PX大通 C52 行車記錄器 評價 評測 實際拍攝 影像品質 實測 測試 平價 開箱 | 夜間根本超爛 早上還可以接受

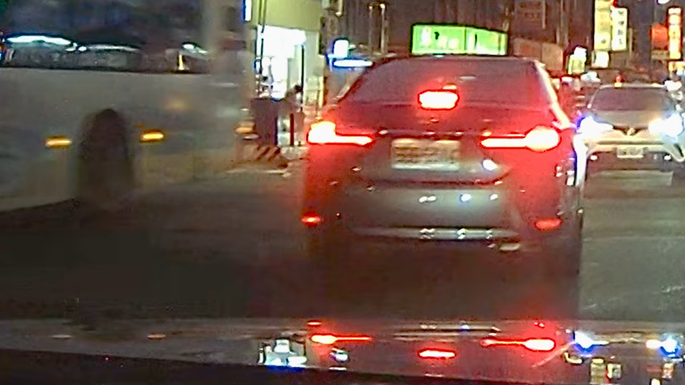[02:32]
行駛的車輛車牌非常困難辨識因為車牌就呈現一個超級模糊的狀態你什麼數字什麼英文字母都看不到那這個問題我就覺得稍